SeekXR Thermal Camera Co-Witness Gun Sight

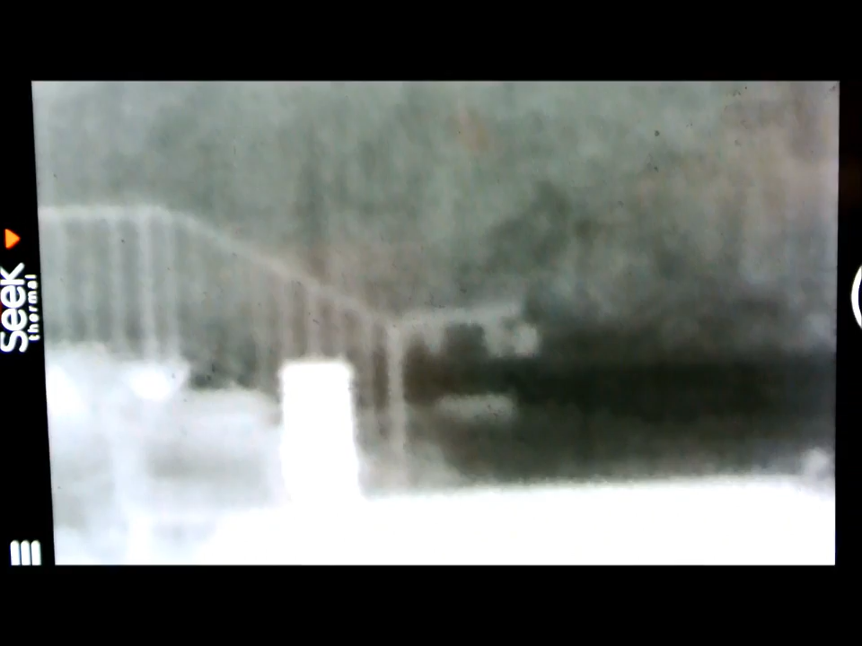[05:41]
The Seek Thermal camera has a number of color palettes. Currently, this is set to white hot.